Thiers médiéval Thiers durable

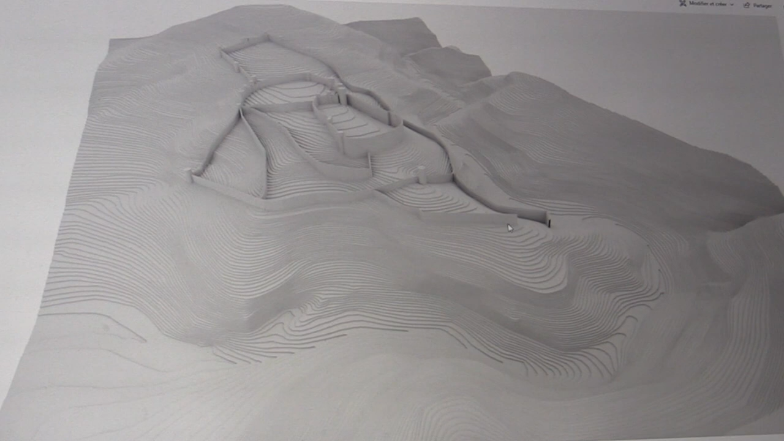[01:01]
Il faut imaginer que Thiers était un rocher sur lequel étaient installés
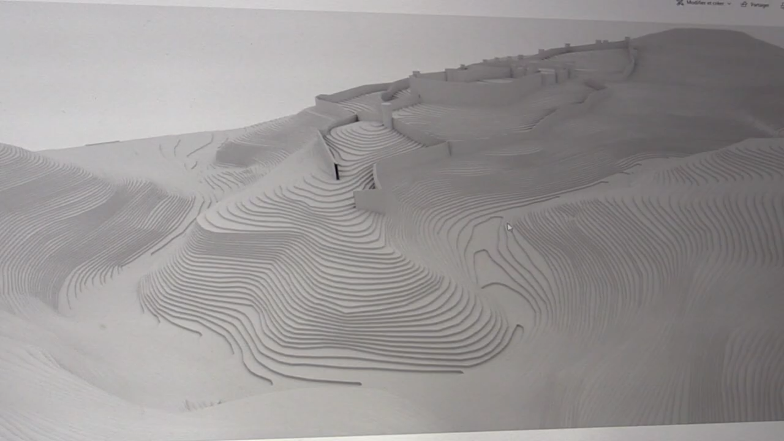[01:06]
donc les premiers remparts et souvent les remparts étaient perchés et suivait la topographie.